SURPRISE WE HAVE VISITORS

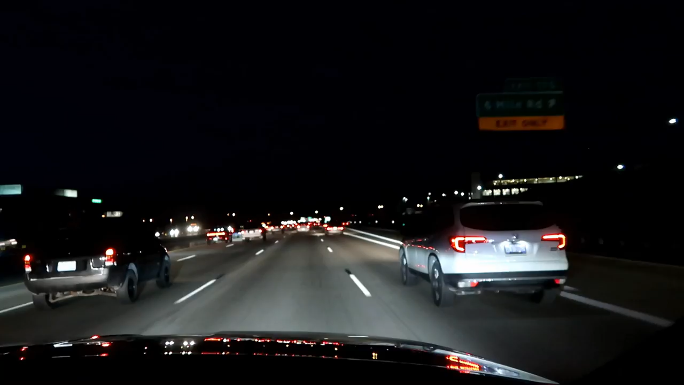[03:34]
This is definitely big city driving. Oh, can you see it? There's an airplane. There's an airplane in the sky. Could be Dan. We're in the city. Yay. It's great. I love the city. Yeah. No. No. These people all drive like idiots.
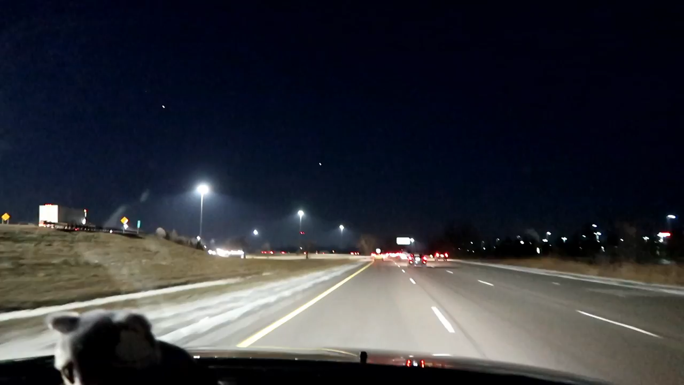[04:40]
Awesome. Big city. Big, big city. So that little dot right there.